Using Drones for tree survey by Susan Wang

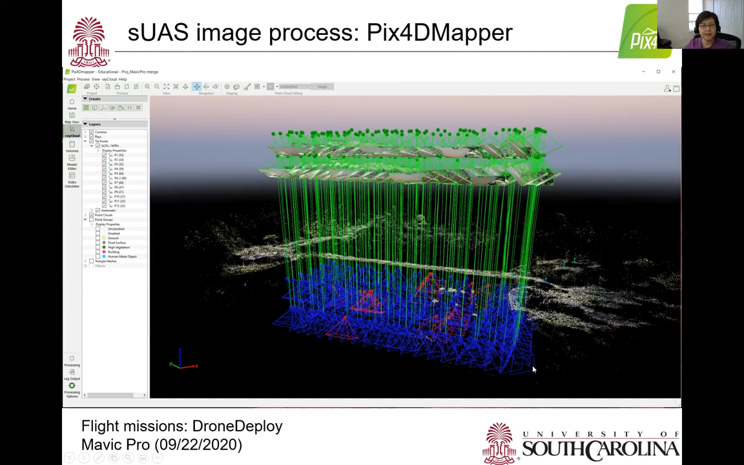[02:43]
The calibration error is a common problem for drone flights over trees. Pixel 4D mapper delivers two products. One is the orthomosaic of the whole study area.
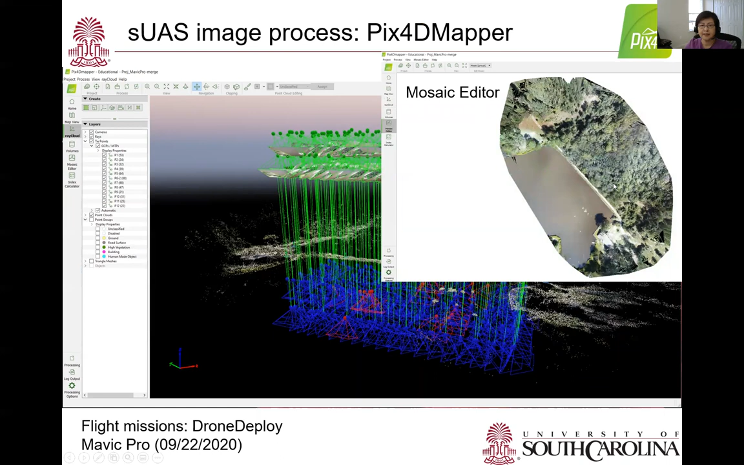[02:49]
When zooming in, we can see all these details of the tree crowns and individual trees because it's high-resolution image.
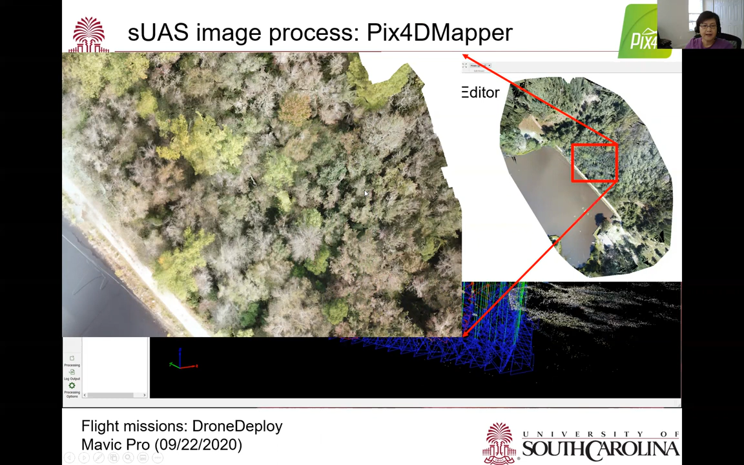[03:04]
The second product is point cloud. In this re-cloud editor, a tree is actually a combination of many, many 3D points with XYZ locations. For this example mission, we get 6.3 million points over the dam.
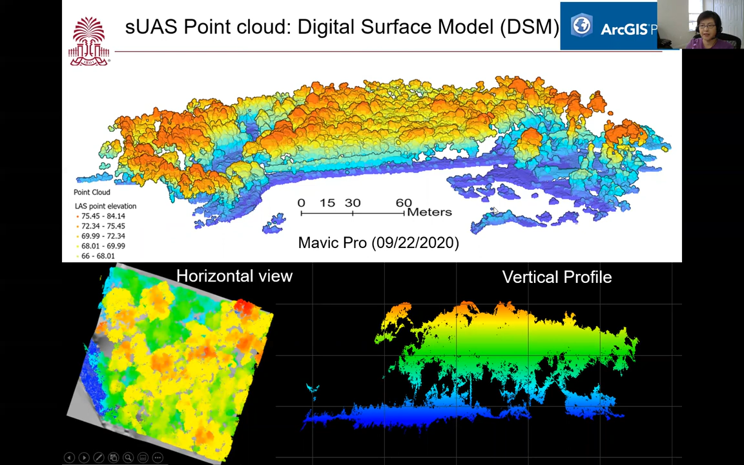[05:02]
we can get tree height by subtracting it from DSM. Bare earth surface is another topic, and I'm not going to touch it here. For 3D tree analysis, I recommend a free software package, FusionLDV.
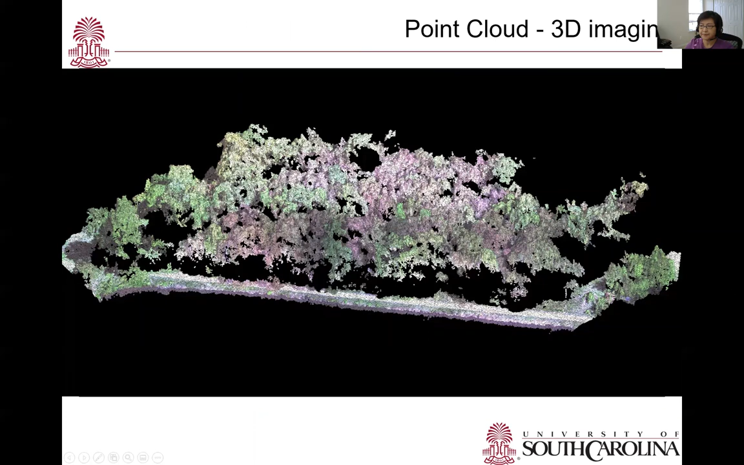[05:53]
The first one here is an example of the 3D imaging concept. So basically it displays both the true color of the tree and also the height in a 3D scope. So 3D imaging helps us to get a better sense of the tree cover in the study area.
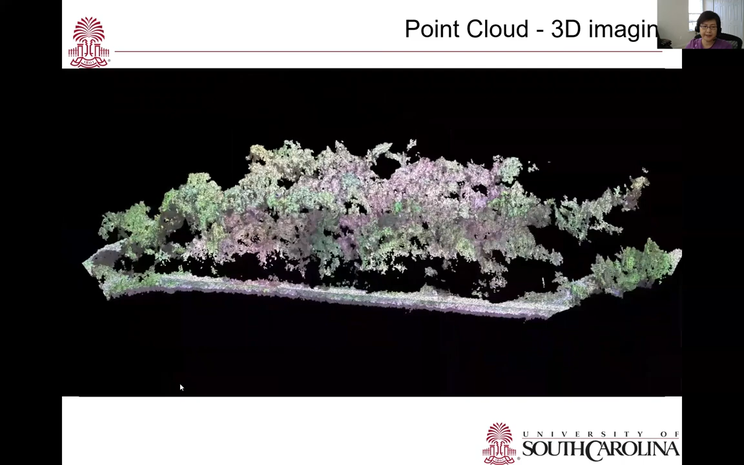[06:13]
The next one is a canopy height map interacting with the moving ortho image.
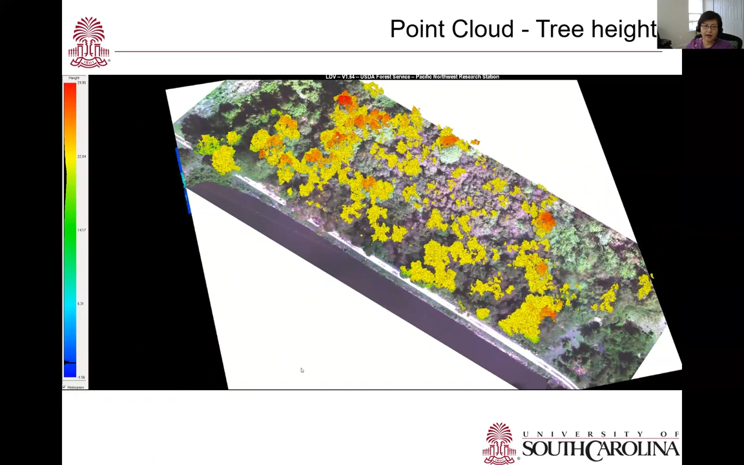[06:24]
The tallest tree over here is about 30 meters high. So remember the ortho image is another product of PIX4D. PIX4D.
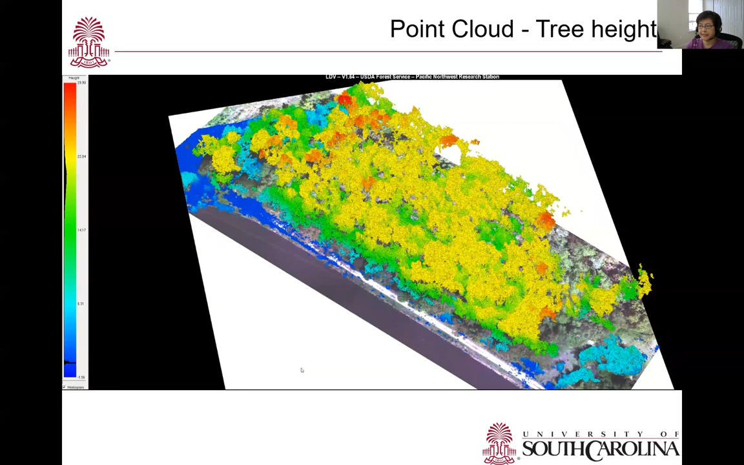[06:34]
In this example, some trees like a pine, they remain bright green in September 22nd. Tulip poplar starts to lose in color, but still green in most of the area. Black gum becomes more leaf off and showing the pinkish tone over here. So apparently there are majority of black gums on the dam.
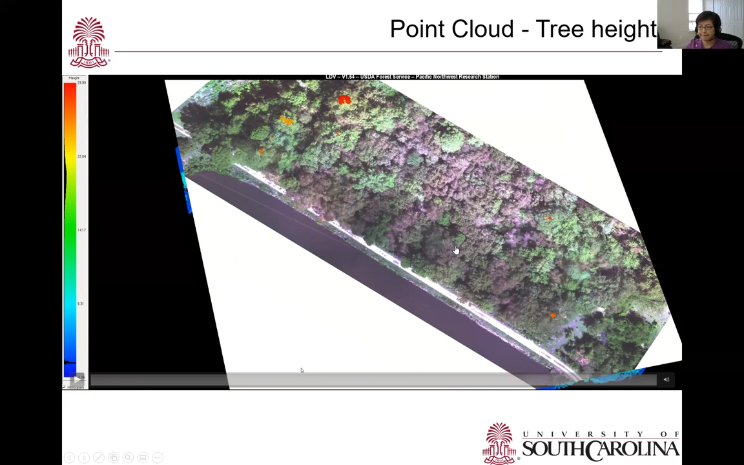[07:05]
This is a small subset of
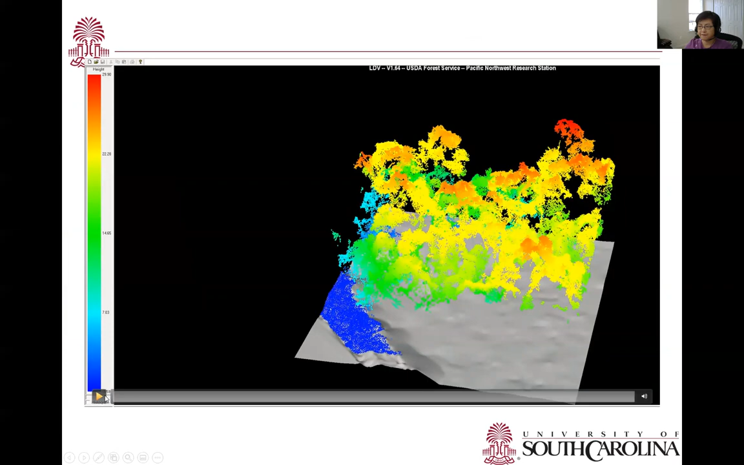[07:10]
canopy on top of the earth surface. So canopy height is easily extracted in between from the DSM here to the bare surface model here.